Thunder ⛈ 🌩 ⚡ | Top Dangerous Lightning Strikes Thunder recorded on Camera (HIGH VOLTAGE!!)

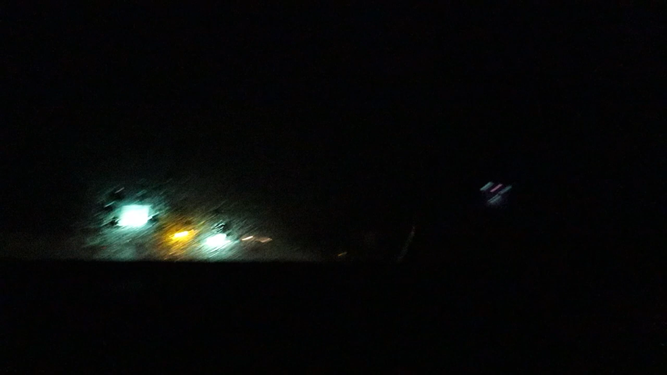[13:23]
बहुत ज़्यादा बारिश है। और अंदर की लाइट में चालू इसलिए नहीं कर रही हूँ, फिर चिकू को नहीं दिखेगा रोड इसलिए।